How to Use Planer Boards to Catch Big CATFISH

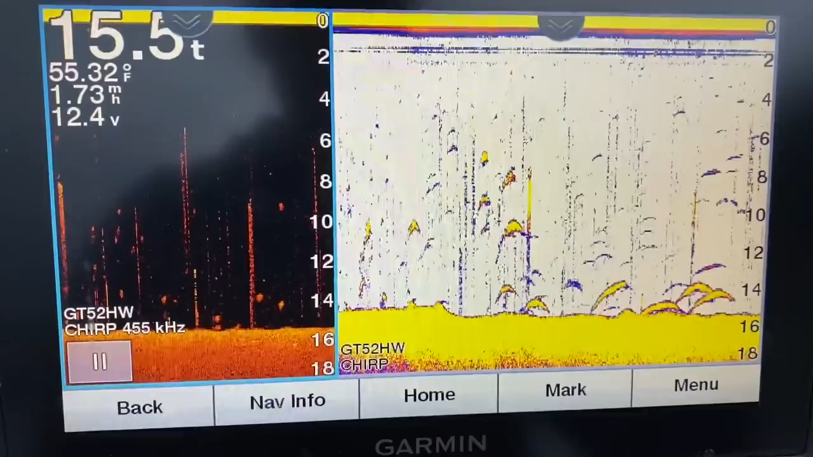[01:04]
On screen: water 55.32°F
all right now we've found some bait hopefully those are shad and not white bass or something like that 15 foot of water that's about that's about the depth i like when i'm throwing my net getting much shallower than that they spook easy you get close to them in the boat and get much deeper
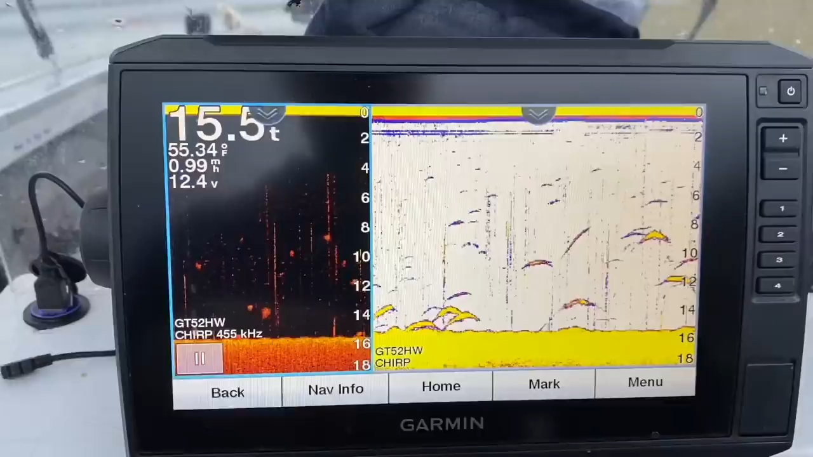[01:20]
On screen: water 55.34°F
it's hard to get them in the net i'm gonna throw on these see what they are